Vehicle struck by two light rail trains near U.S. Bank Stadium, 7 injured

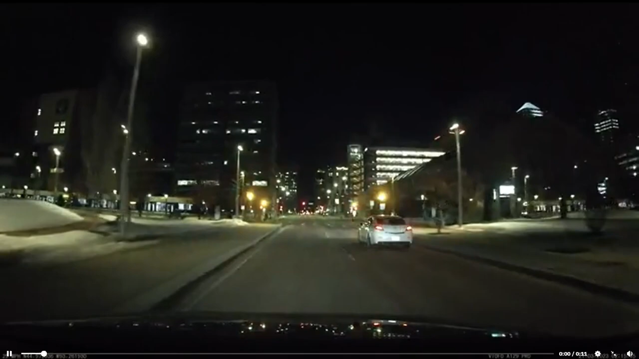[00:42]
Dash cam video from a Reddit user shows a white Acura traveling southbound on Portland Avenue. The Acura accelerates to make a yellow light, which is legal. But by the time the car makes it to the tracks, the light rail train traveling eastbound has already made contact.